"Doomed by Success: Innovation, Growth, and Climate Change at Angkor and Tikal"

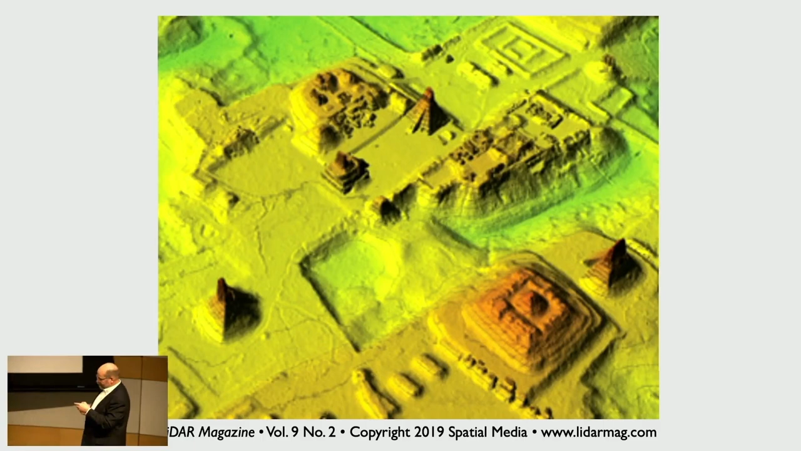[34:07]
this is better so this is a LIDAR image of downtown Tikal and so to give you another
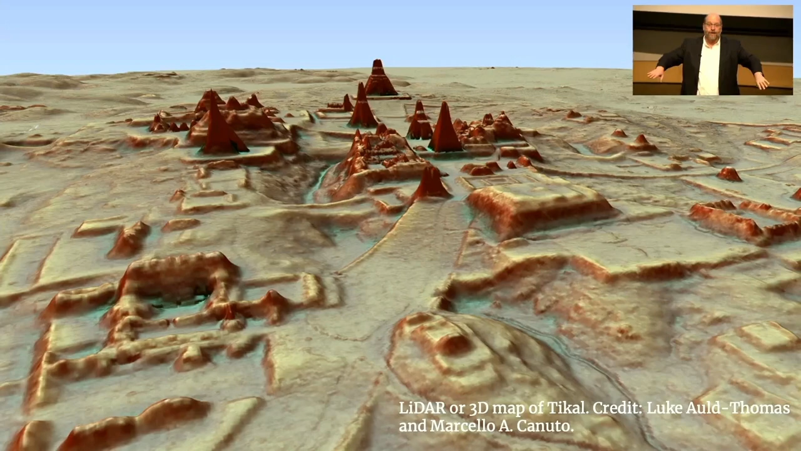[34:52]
they graded it so the first thing they did was cover it with plaster but the other thing that they did was they graded the whole space so they channeled the water from the entire downtown space into those reservoirs and so it channeled it first into feeder channels and then on and that was also how
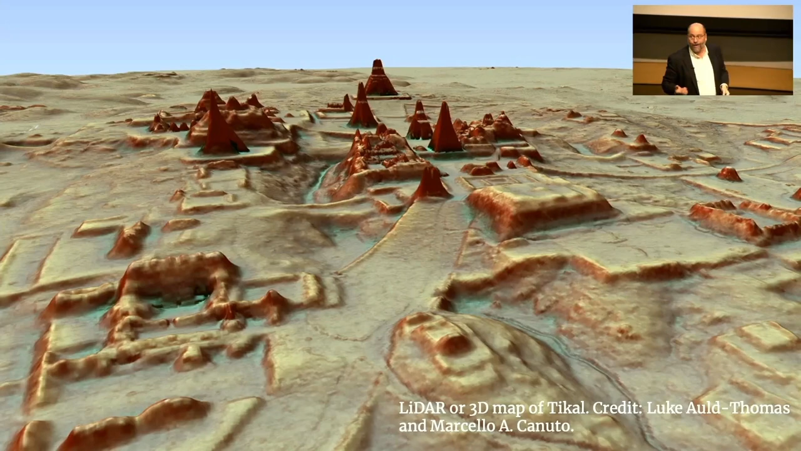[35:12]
they killed the spring right so plastering over that ground plastering over that ground meant that there was no recharge for the spring right so the spring would have been by the middle of the classic period the spring would have been dry but
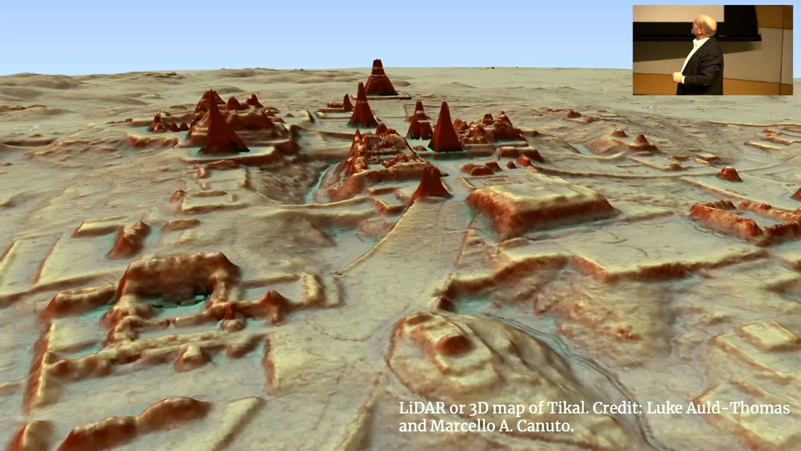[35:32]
they'd have been channeling water into here but then the next stage in this is these and these are the ones that have been well studied but these reservoirs here they were lined with stucco with plaster so that they wouldn't leak and